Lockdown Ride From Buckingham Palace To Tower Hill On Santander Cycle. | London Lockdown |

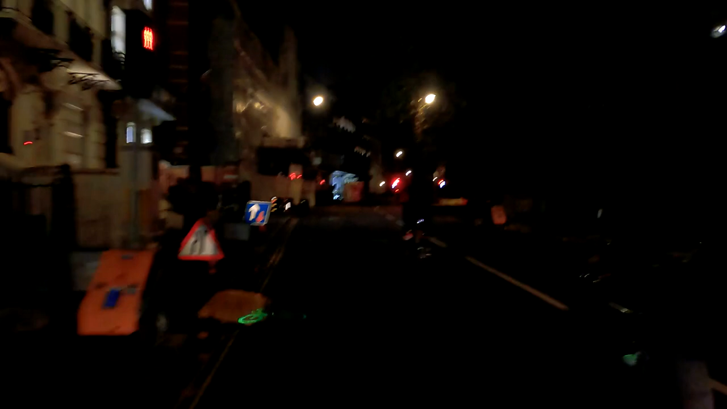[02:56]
ये देखिए गाइस, लॉकडाउन यहाँ का, और लॉकडाउन में सब बंद है, सब सब सब बंद है, लेकिन पब्लिक बंद नहीं है।